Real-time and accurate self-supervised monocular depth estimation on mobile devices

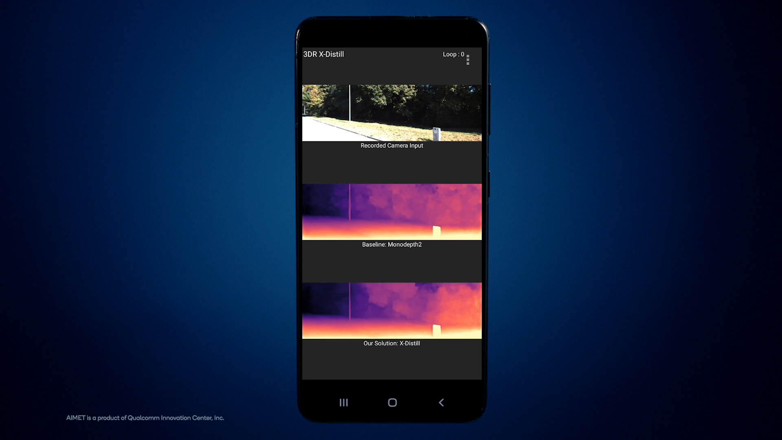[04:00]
The input video frame and the baseline monodepth 2 prediction are shown in the first and second rows.
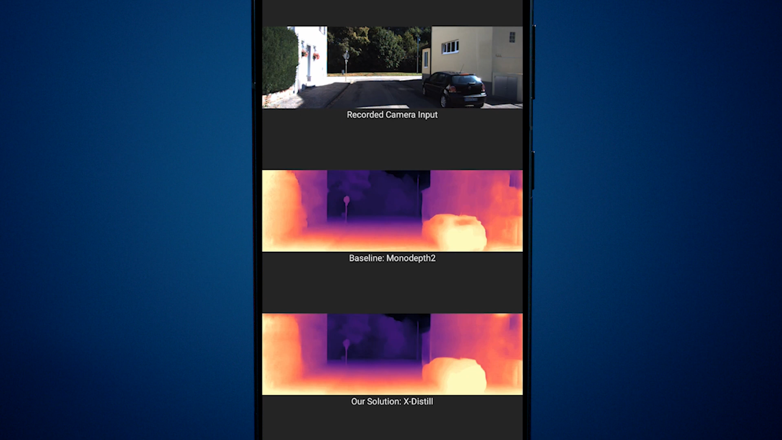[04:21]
In this scene, the baseline incorrectly predicts the car to be at a much farther location, as indicated by the dark colors. This may be due to the strong light reflection on the car.
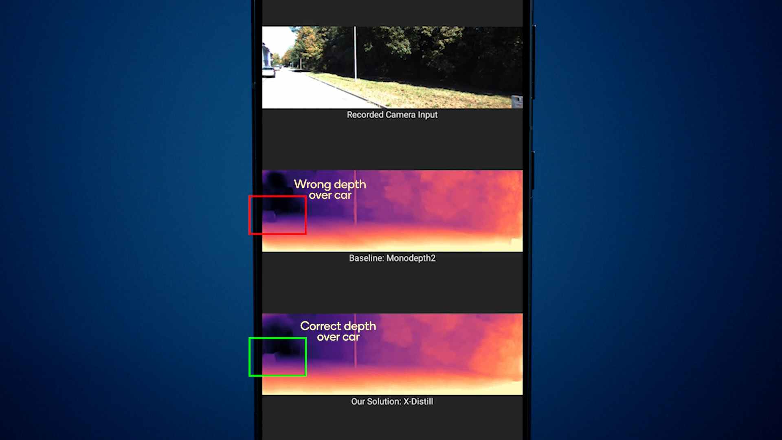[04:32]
Despite such visual challenges, xDistil predicts accurate depth in this case. It can also be seen that xDistil predicts more accurate depth over the car windows,
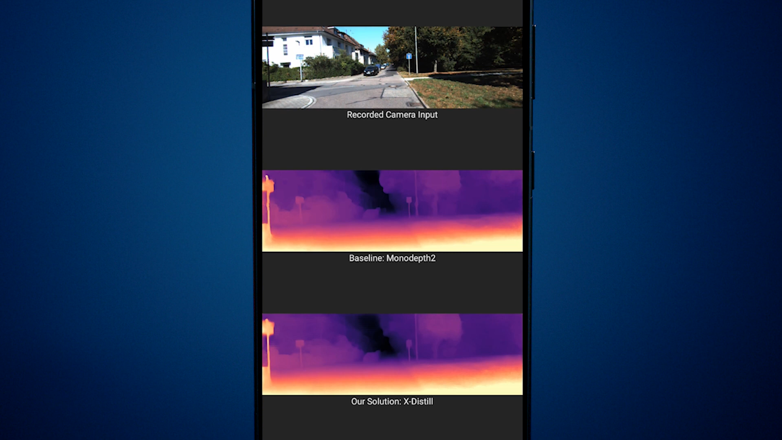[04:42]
whereas the baseline incorrectly predicts these at farther distances. The baseline also suffers from texture copy and can falsely detect obstacles on the road, as shown in this example. xDistil does not have this problem and predicts continuous depth values on the road surface, thanks to its enhanced semantic scene understanding capability.
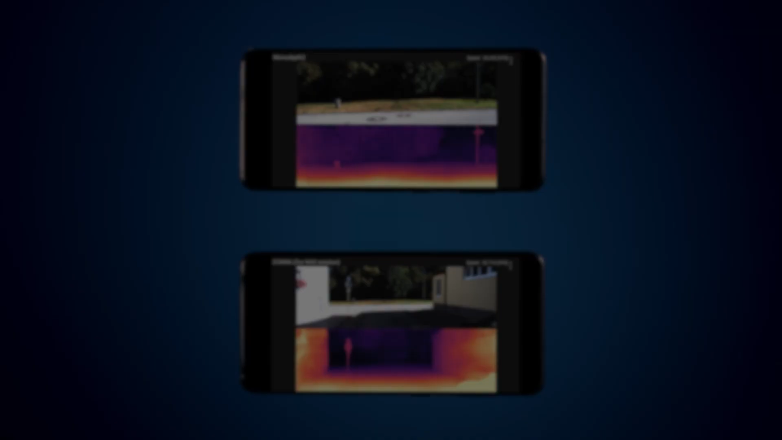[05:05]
We now showcase the real-time depth
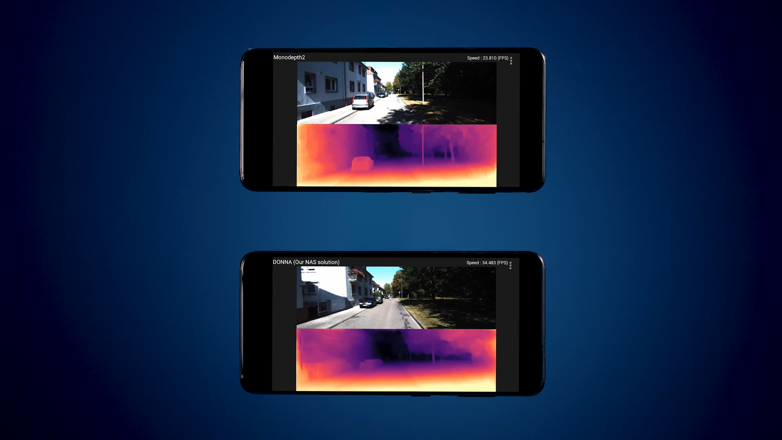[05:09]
estimation by utilizing a highly efficient backbone obtained from our novel NAS approach, Donna.
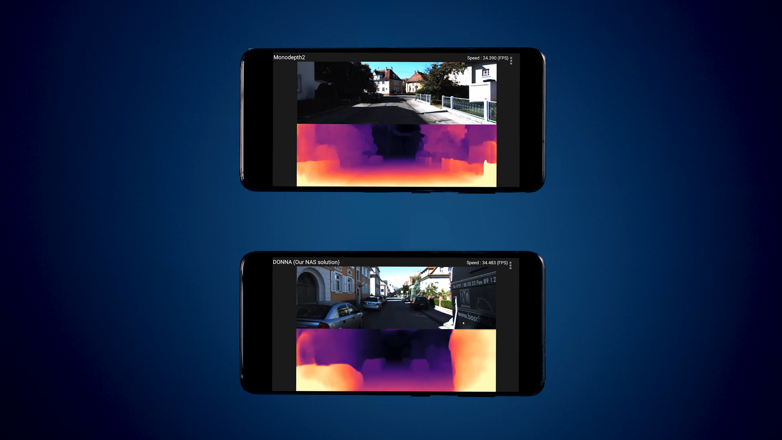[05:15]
The top screen shows the baseline mono-depth 2, and the bottom screen shows our depth network with a Donna backbone.
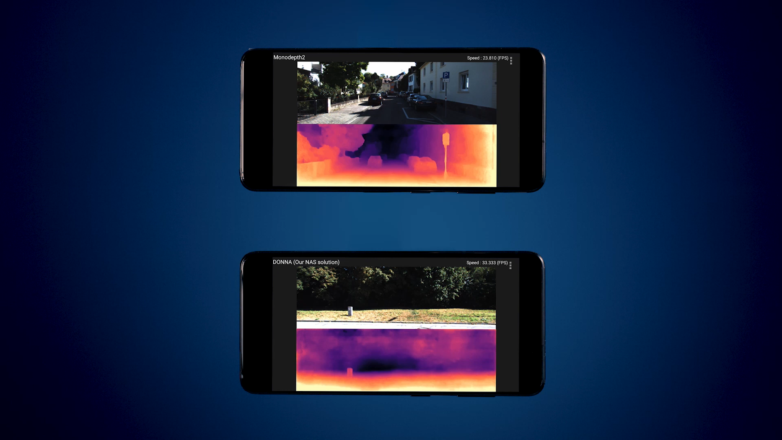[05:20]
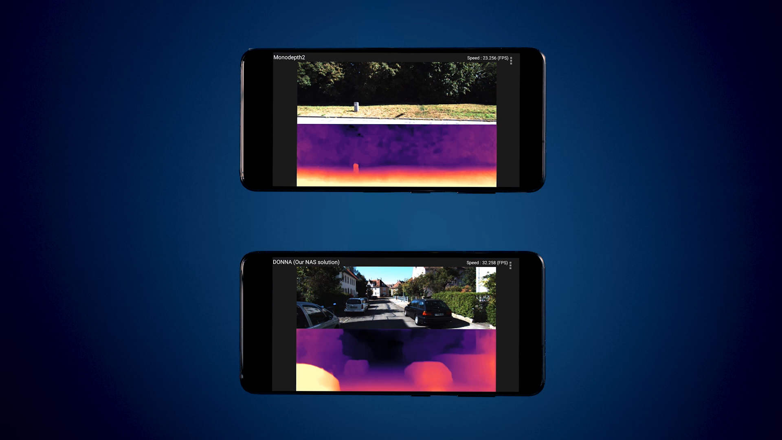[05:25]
When comparing to the baseline, our Donna-based depth network runs over 40% faster at around 35 FPS with better estimation accuracy.